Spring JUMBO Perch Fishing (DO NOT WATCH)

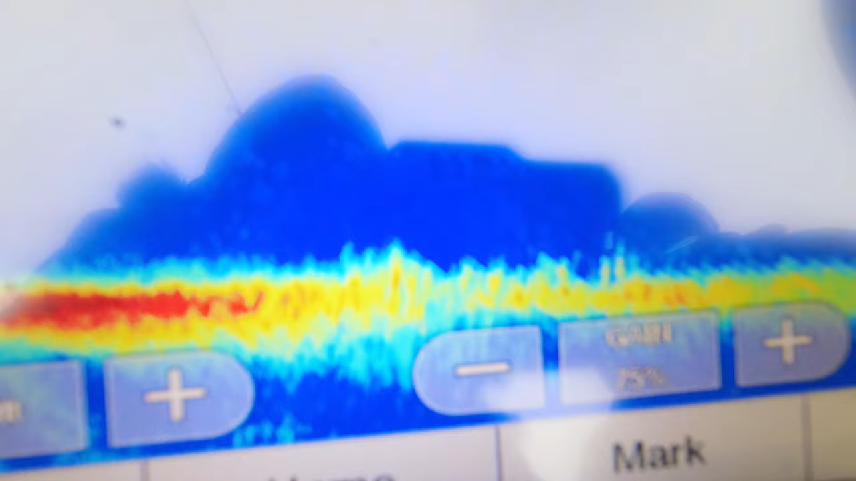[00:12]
those little specks coming up off the bottom those are schools of jumbos sure matt's going to drop down or he can even get a line oh that's a good one freaking guy's got one already feels
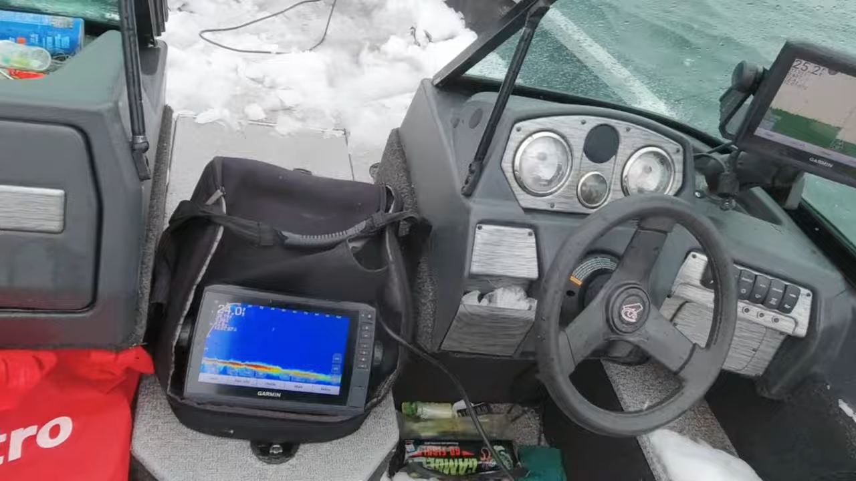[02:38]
there's another school of fish way up in front of the boat i'm going to cast while matt's fixing
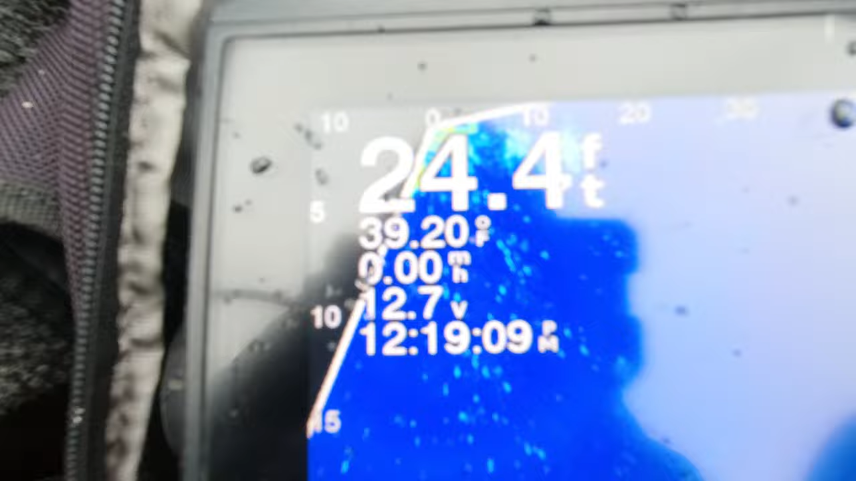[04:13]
On screen: depth 24.4 ft, water 39.20°F
degree temperature here does that mean anything no i'm gonna drop the gumball jig back down because it seems to be working
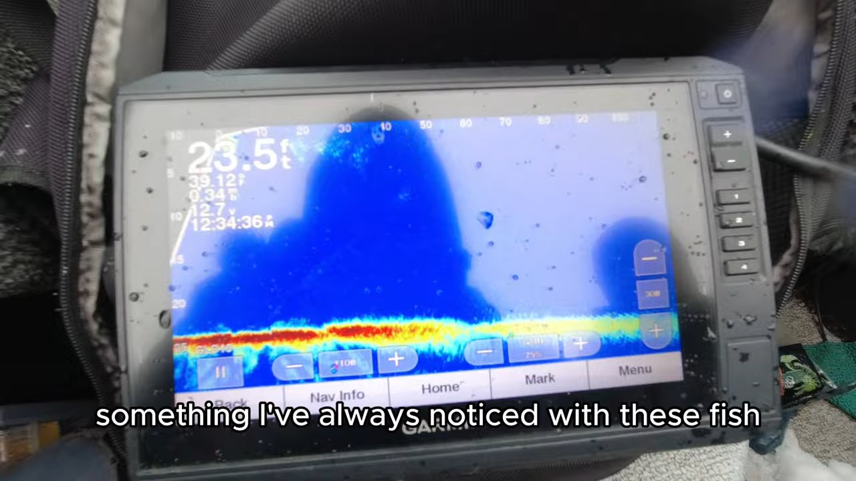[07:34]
On screen: depth 23.5 ft
but we always seem to find the schools near these little divots
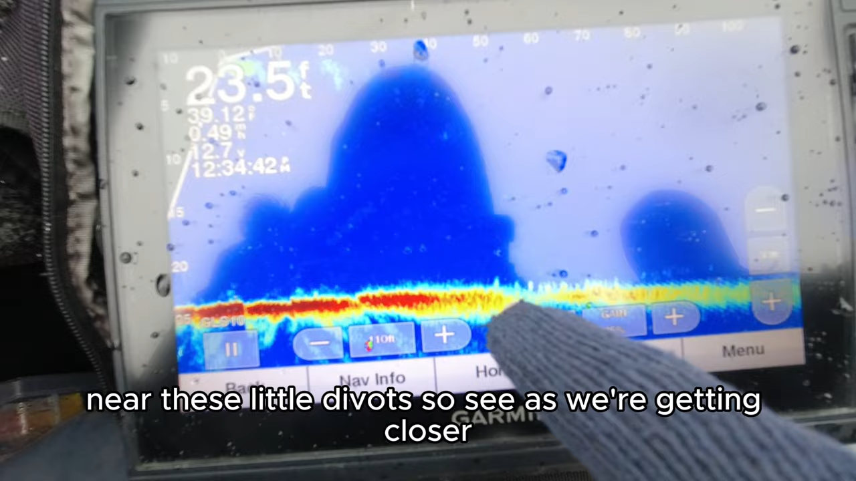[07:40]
On screen: depth 23.5 ft
so see as we're getting closer now you see all these bumps on the ground those are all perch you're
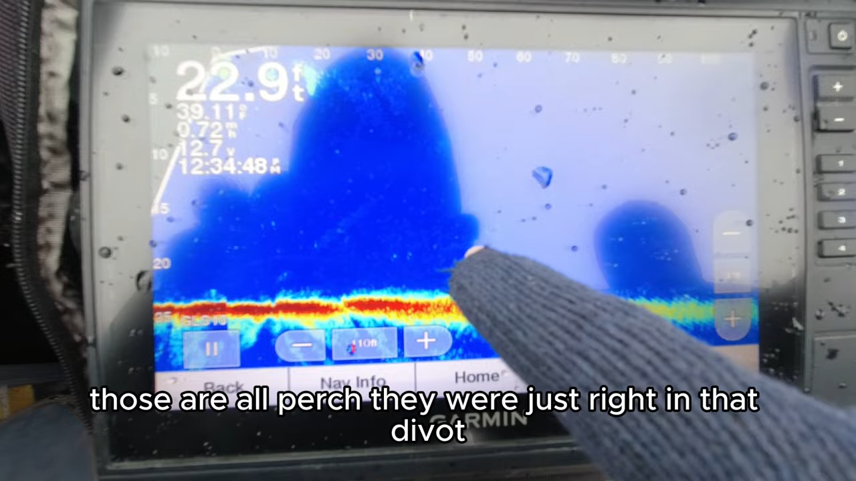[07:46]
On screen: depth 22.9 ft
just right in that divot right off the edge of the divot cool whatever that means
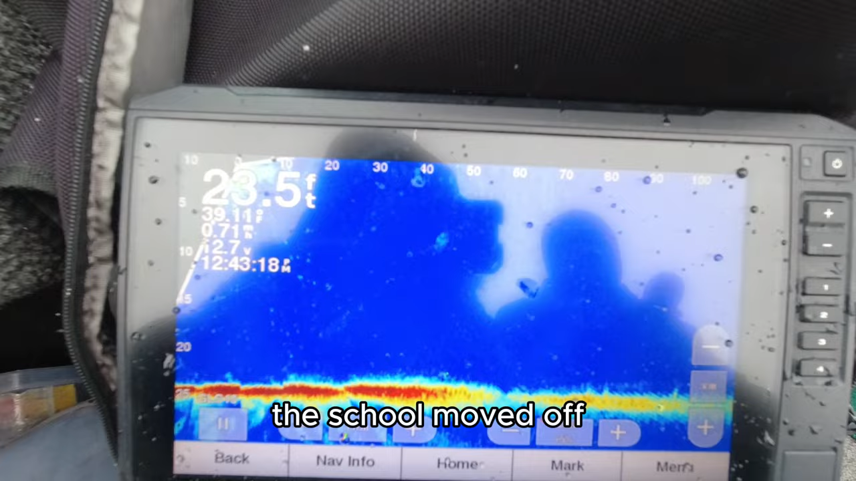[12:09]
off but now we're just gonna get back on the trolling motor search with the live scope we could just sit in
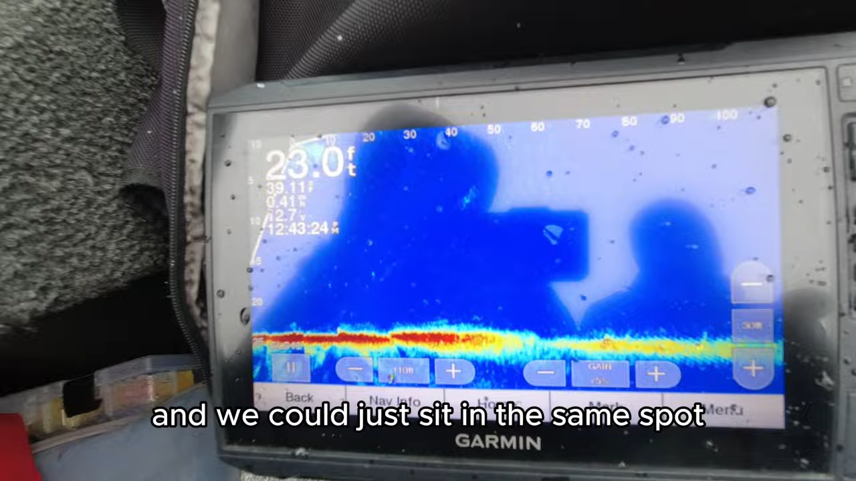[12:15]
On screen: depth 23.0 ft
the same spot and wait for them to circle back but you never know if they will circle back so what we do is we get on
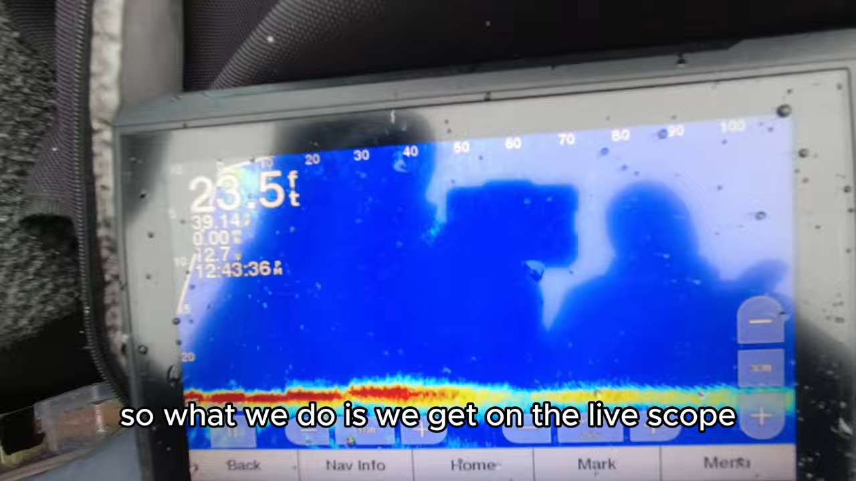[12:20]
On screen: depth 23.5 ft
the live scope kind of pan around like drive around until you spot them like this you start
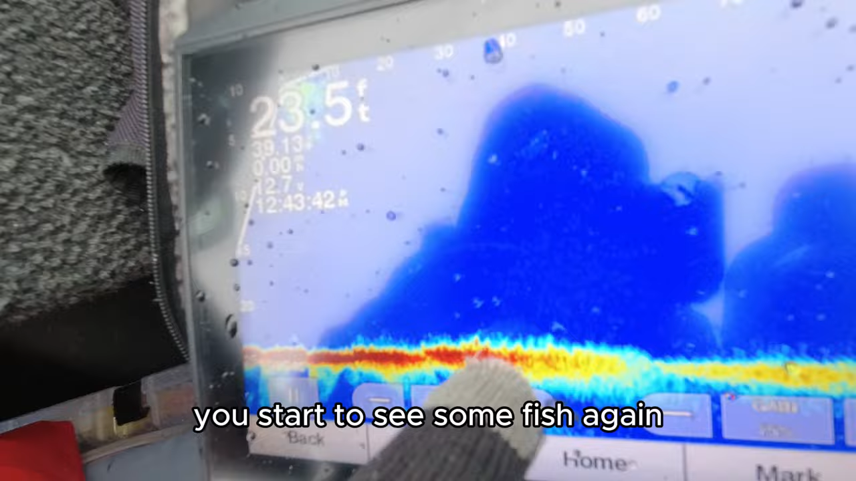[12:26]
On screen: depth 23.5 ft
to see some fish again they're 40 feet away that's what we do that's the name of the game kind of